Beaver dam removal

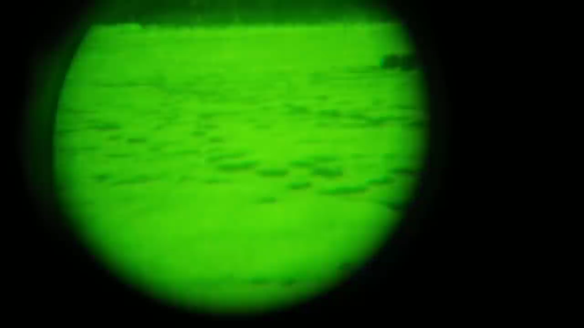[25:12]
Can be spooky out here, that's for sure. This is a Gen 1 night vision. Works pretty good with the snow on the ground.